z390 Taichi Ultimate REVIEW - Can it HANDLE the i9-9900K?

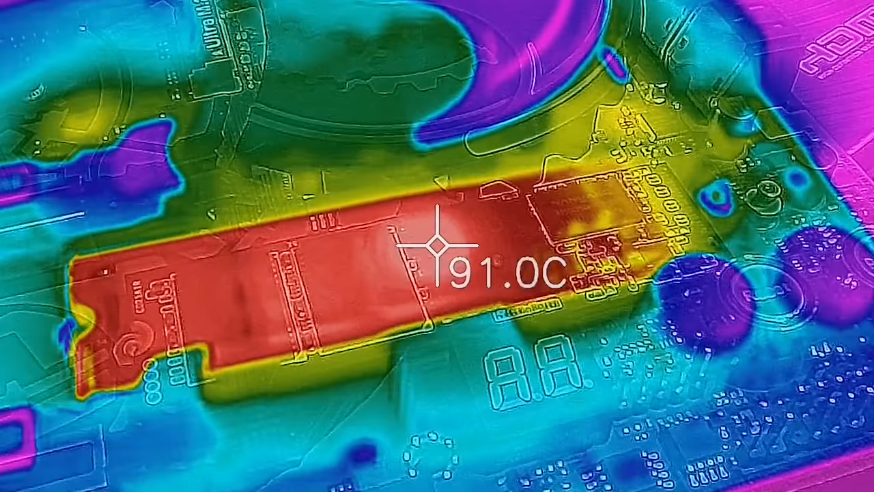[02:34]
On screen: spot 91.0°C
saw 72 degrees in the software itself doing a 100 gigabyte file transfer 58 degrees on the heatsink then with the heatsink off 94 degrees on the PCB and then 97
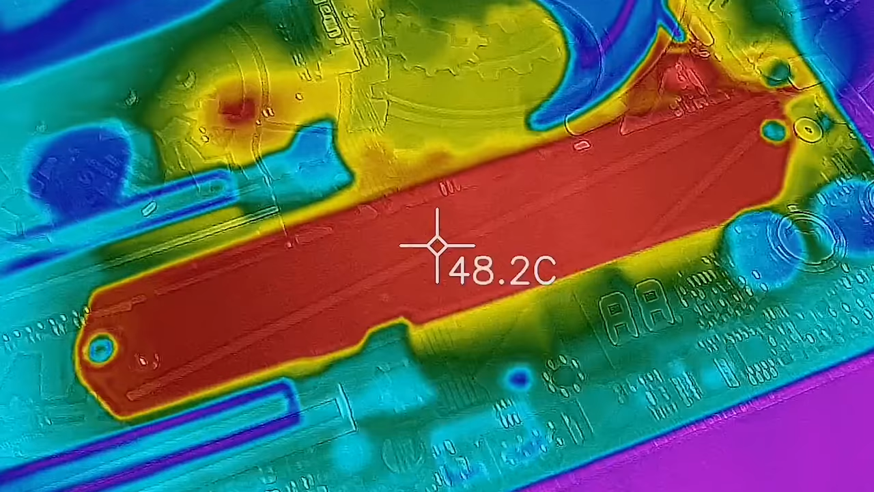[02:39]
On screen: spot 48.2°C
degrees with it off keep in mind I am doing my readings at particular points in